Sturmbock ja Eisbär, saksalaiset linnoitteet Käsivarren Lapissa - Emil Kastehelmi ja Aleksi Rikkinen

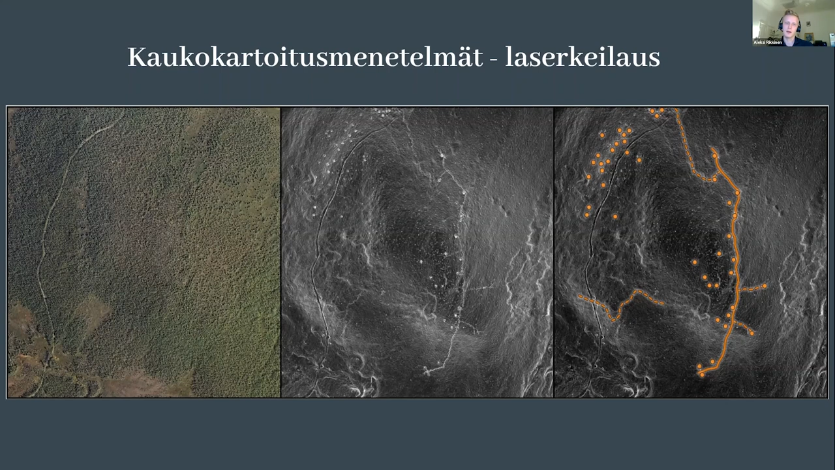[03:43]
Me ollaan näitä hyödynnetty näiden saksalaisasemien kartoittamiseen tuolla tutkimusalueella. Tämä keskeinen hyöty näissä, kuten tuosta visualisoinnistakin erottu, on, että saadaan tästä tavallaan eroon häiritsevästä kasvillisuudesta ja saadaan näkyviin sitten noi tässä tapauksessa puolustusasemat tuolla tuollaisella vähän metsäisemmällä vaaralla.